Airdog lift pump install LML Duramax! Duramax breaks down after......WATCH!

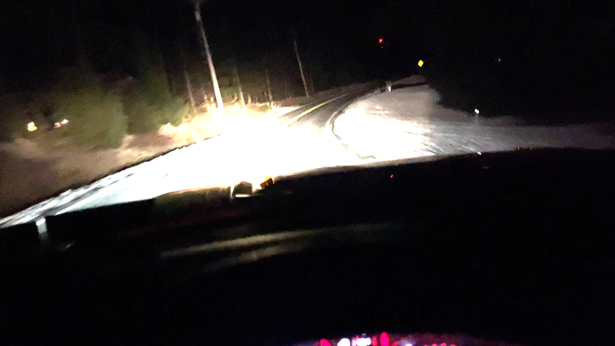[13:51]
So if the roads were bad, I wouldn't be driving it, trust me. But surprisingly, they're actually very clean, especially for how this place usually spreads salt.
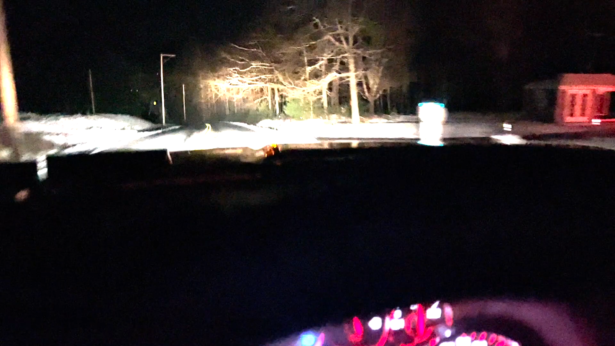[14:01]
I don't even think they spread salt because I don't see any. So no need to panic, guys. The old LML is gonna be all right.